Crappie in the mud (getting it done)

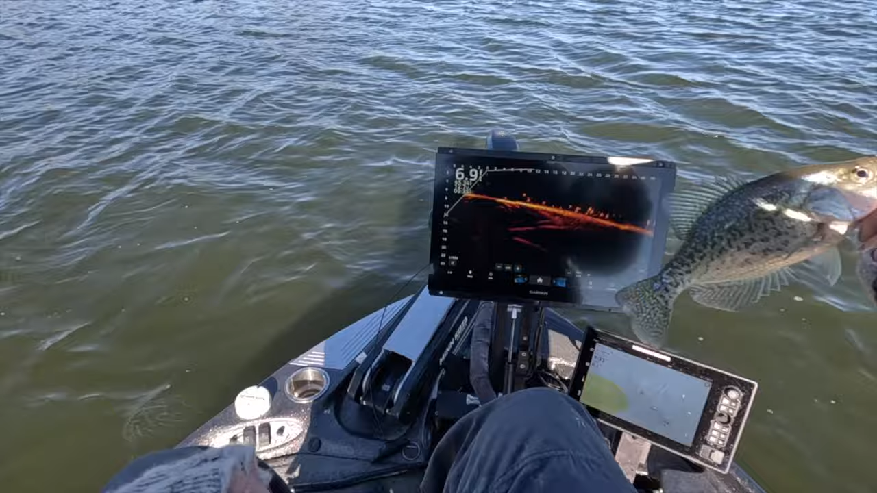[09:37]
this seems like they're waking up a little bit it's 9 35 now in the morning and seems like they're turning on just a little bit oh they didn't like that that's funny did you guys see those split away wow there we go there we go